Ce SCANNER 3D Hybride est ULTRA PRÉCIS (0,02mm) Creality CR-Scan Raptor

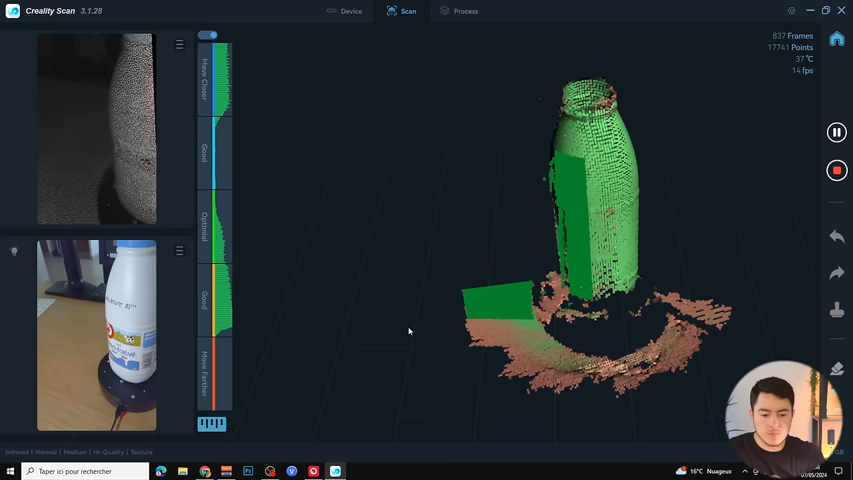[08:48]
Voilà. Je passe un petit peu partout et je fais attention à être dans la bonne zone.
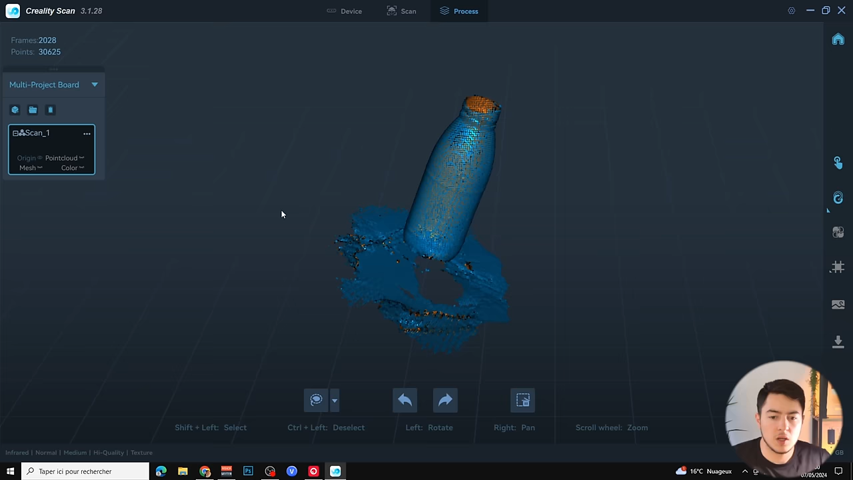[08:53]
Alors, globalement, voici ce que j'ai scanné. Pour l'instant, ce n'est pas joli joli, c'est vrai. Mais c'est simplement pour voir ce que ça va donner.
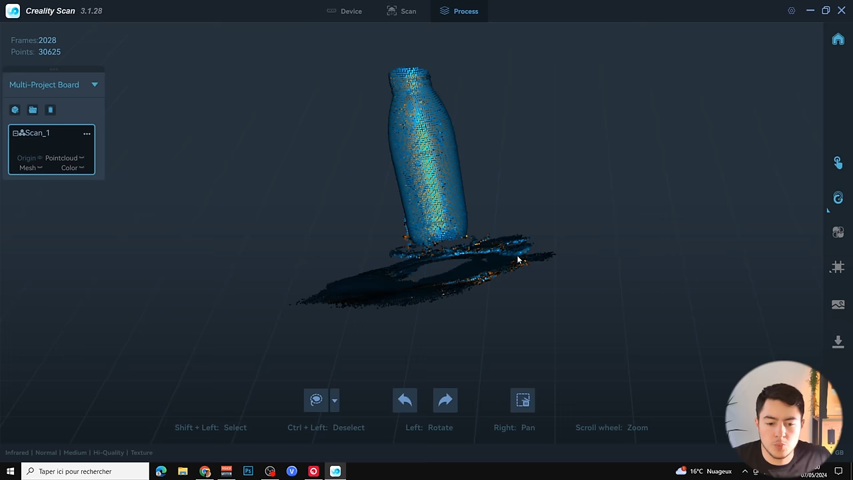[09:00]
Et je peux, si je veux, prendre le lasso pour enlever par exemple le sol. Avec le lasso, je peux tout simplement tout supprimer.
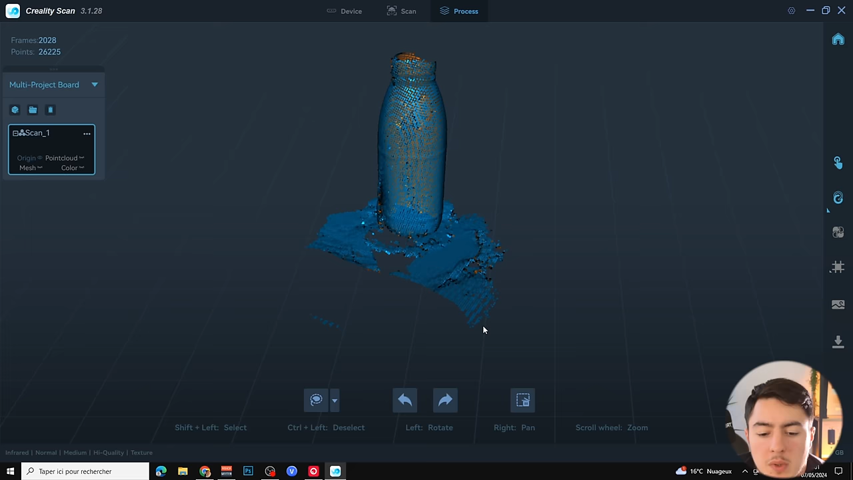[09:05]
Si je veux, je sélectionne. Voici le résultat de mon premier scan. Et franchement, je ne suis pas déçu.
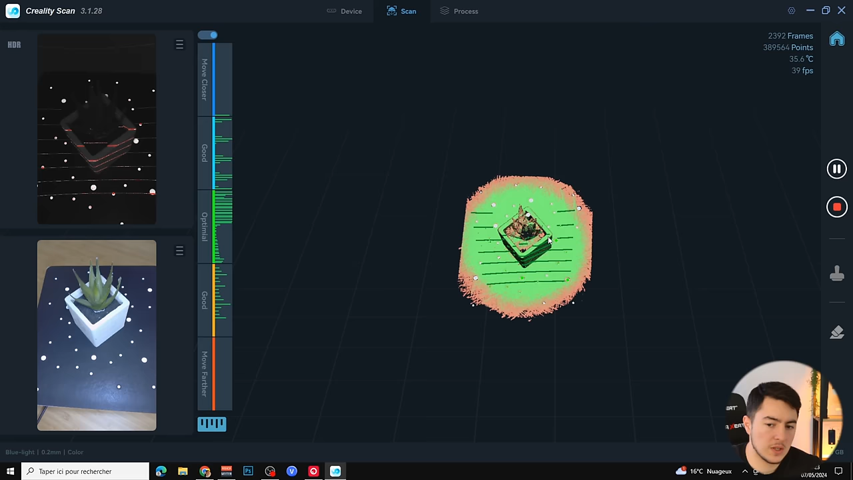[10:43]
Là, on a beaucoup de lignes qui se dessinent. Et franchement, ça peut être super sympa. On peut voir que le scan se fait de façon beaucoup plus fluide. Sur la droite, on peut voir que tout est fluide. 60 fps en termes de vitesse de scan avec les sept lignes bleues. On peut voir. Moi, je les vois les bleues. Les lignes bleues. Je sais pas si à la caméra, on les voit. Mais elles sont bel et bien présentes.
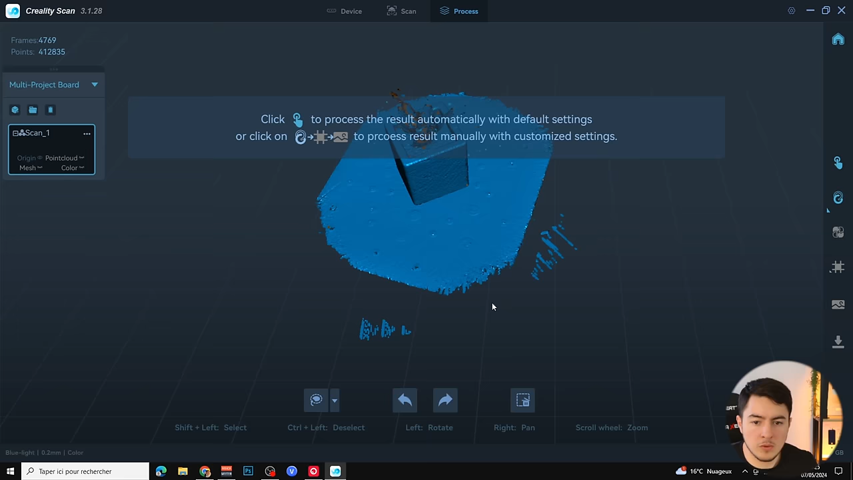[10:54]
Voici donc le scan que j'ai fait. On peut voir très clairement qu'il y a marqué JX ici. J'ai très hâte de rendre tout cela.
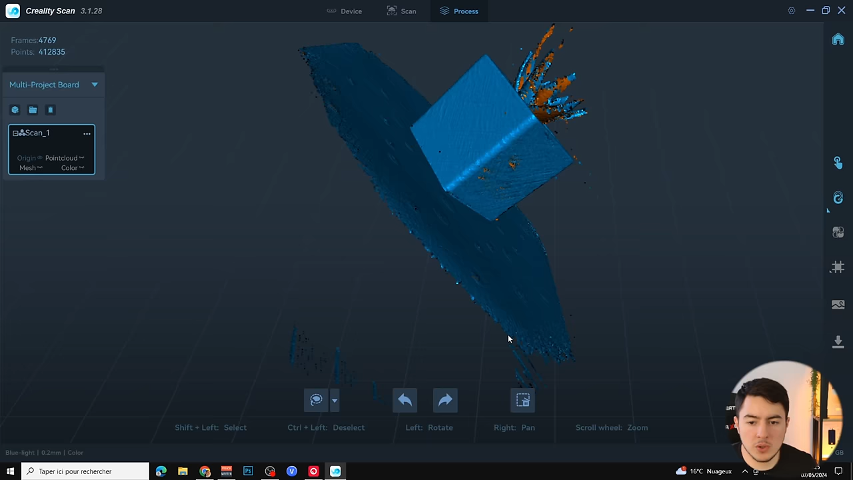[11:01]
Même si j'aurais pu le faire de façon beaucoup plus optimisée. Avec plus de lumière, etc. C'est quand même pas mal comme première fois. Et bien là, je pense que j'ai passé un cap.
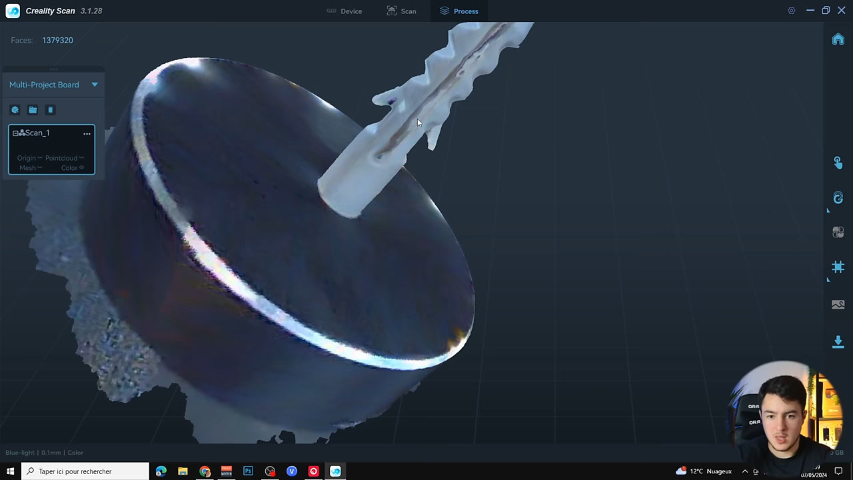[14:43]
Relief à savoir au milieu, mais également sur chacun d'écrans. Et c'est très impressionnant de voir cela.
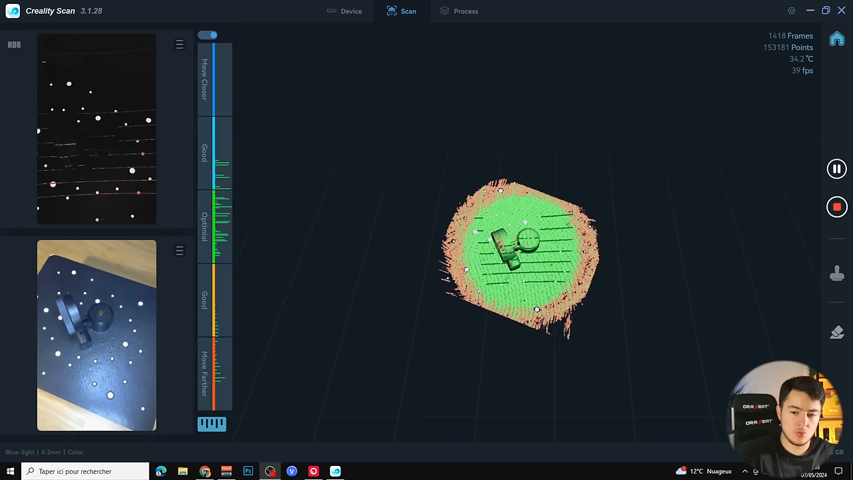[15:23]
Presque tout. Et ça, c'est très impressionnant. Seulement le dessus qui a un petit peu de mal. Et voici le rendu de cette pièce.